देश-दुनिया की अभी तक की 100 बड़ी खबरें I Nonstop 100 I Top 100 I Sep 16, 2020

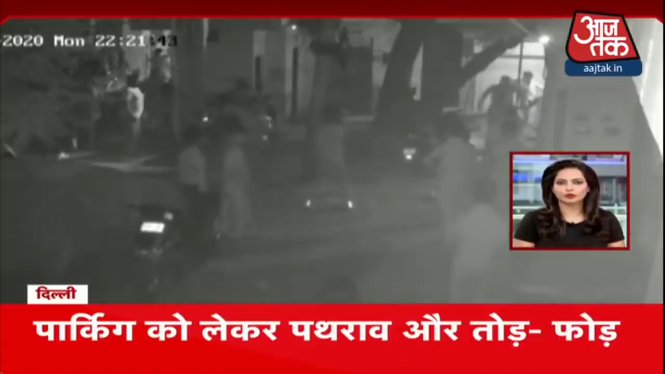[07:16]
दिल्ली के सिविल लाइन्स रिलाके में पारकिंग को लेकर हंगामा पतरबाजी और तोट पोड ग्याज़ेबाद के शालिमा गार्डन में एक क्लिनिक में लगिया आग पूरा